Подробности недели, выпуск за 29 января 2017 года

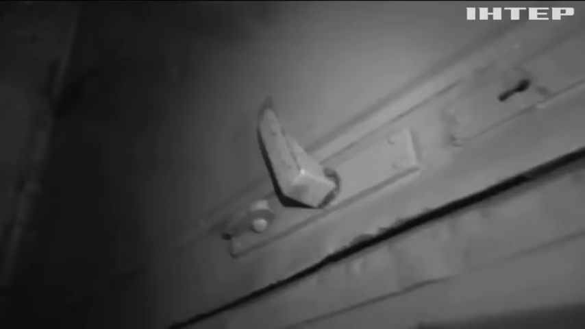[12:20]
Монтажная пена на дверях не единственная ноу-хау обновленных вагонов.
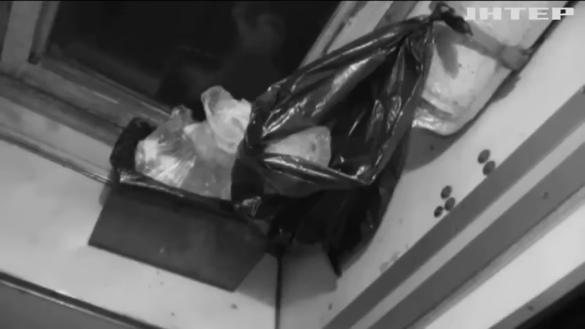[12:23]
Урна на огнетушителе.
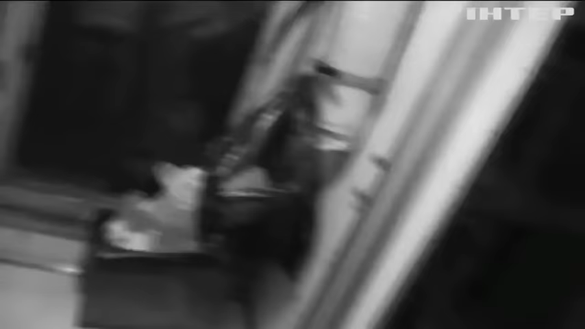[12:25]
Наверное, новое веяние такое.
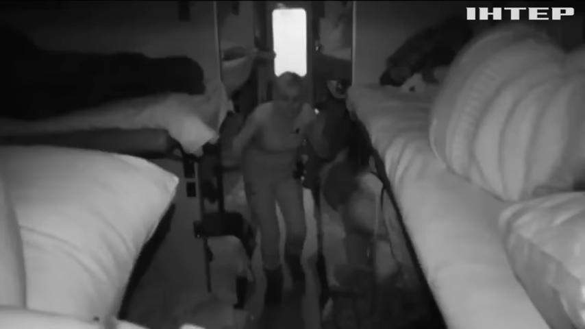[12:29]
Теперь нужно говорить тихо. Это еще один пластиковый вагон. И пробираться аккуратно, потому что тут ноги-руки.
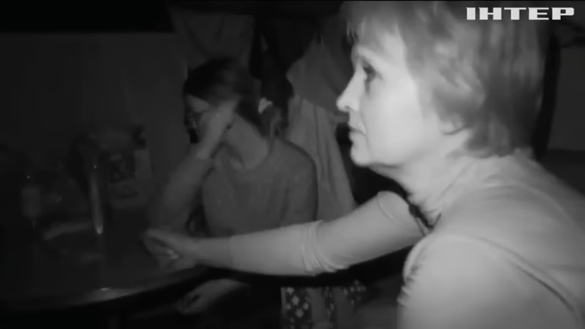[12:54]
И постоянный пассажир этого поезда. Видела здесь многое, признается в темноте.
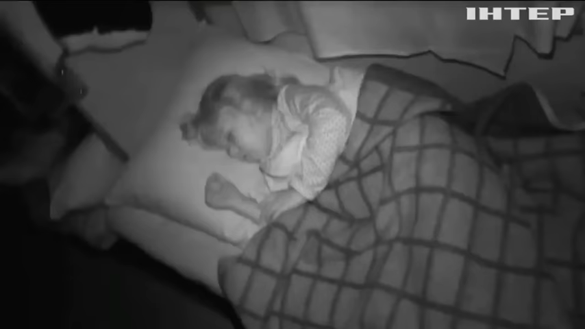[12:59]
Чистая постель – это и ее заслуга.